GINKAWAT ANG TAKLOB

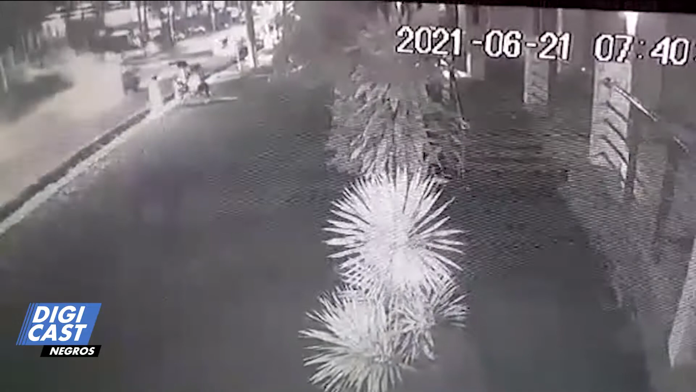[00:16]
Sa CCTV footage sa isa ka-building sa kilid sang Dalang Lakson, makita ang iningat tricycle na nagpundo kung saan inapahampang ang steel covers
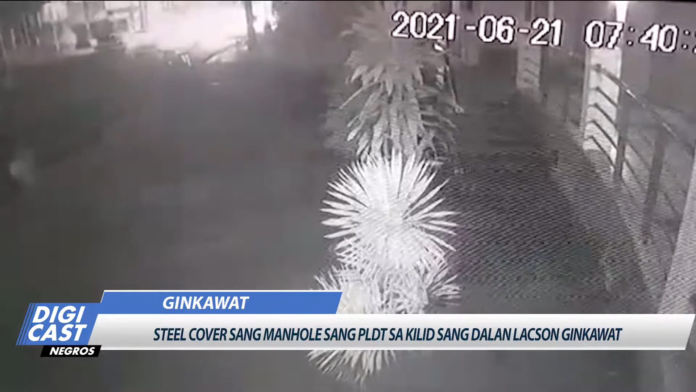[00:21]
ang manholes ng PLDT pasado lasyete sang kagabi. Duha katawang nakita sa video na nagakarga sang steel covers sa tricycle kag nagpalagyo.